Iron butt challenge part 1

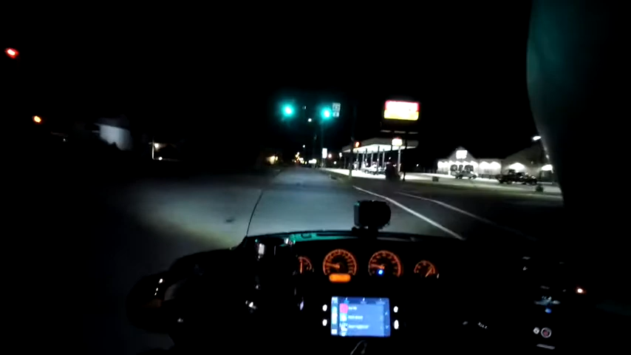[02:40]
Where I'm going to get gas, get this thing started.